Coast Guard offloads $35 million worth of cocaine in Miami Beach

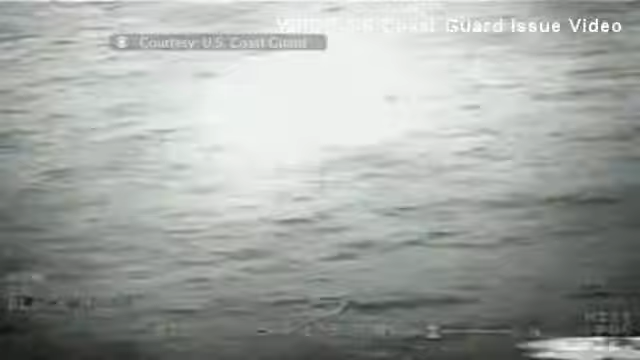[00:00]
Warning shots fired in the Caribbean Sea as a U.S.
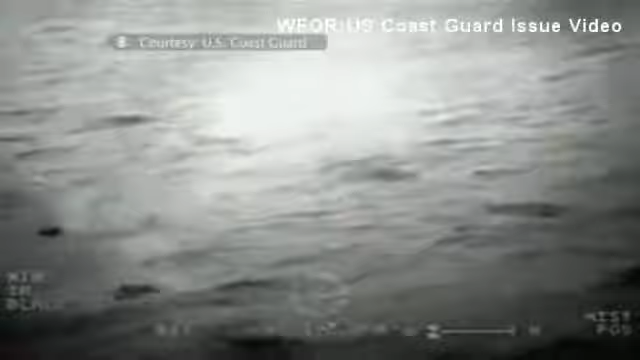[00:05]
Coast Guard helicopter has its attention aimed at a boat carrying millions worth of cocaine.
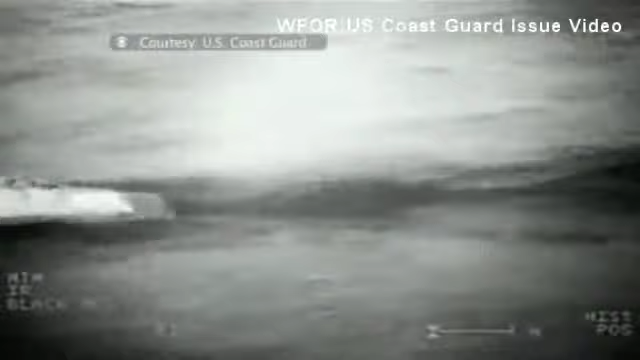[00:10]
When it doesn't stop, the engine is shot out.
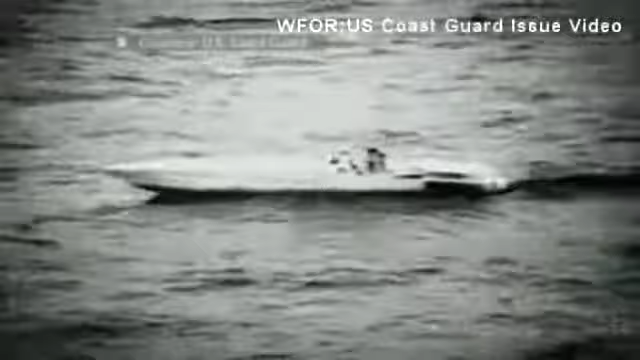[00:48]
42 bales of cocaine were thrown overboard during the chase.
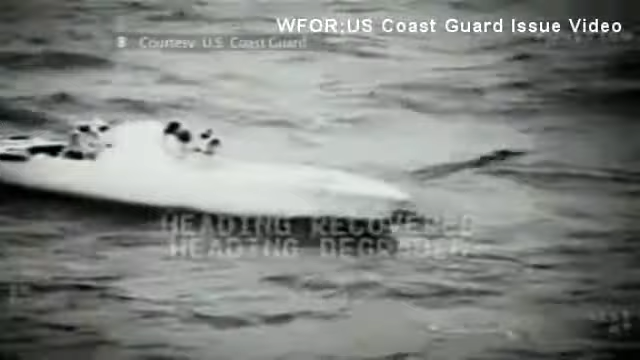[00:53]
The drugs were seized and four suspected smugglers arrested. This continues to be an increasing trend that we're seeing in the Central Caribbean.